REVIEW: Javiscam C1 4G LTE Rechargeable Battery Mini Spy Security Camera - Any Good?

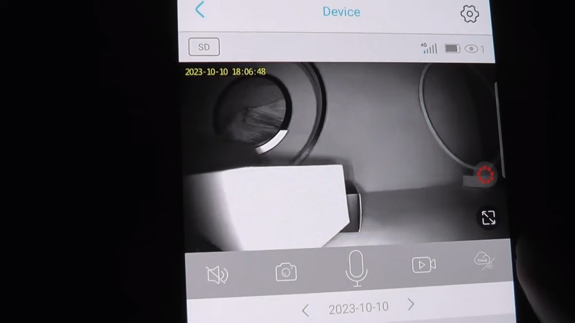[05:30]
This is actually what it looks like when you have the IR bulbs flicked on, everything turns into black and white, for faces, detecting objects in motion,